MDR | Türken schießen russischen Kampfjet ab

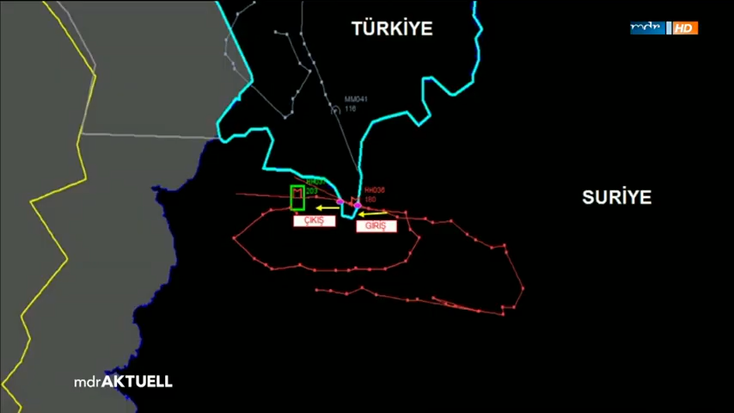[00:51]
Und sie verweisen auf die Radarüberwachung. Hellblau ist die türkische Grenze markiert, rot der Flugzeugkurs eingezeichnet.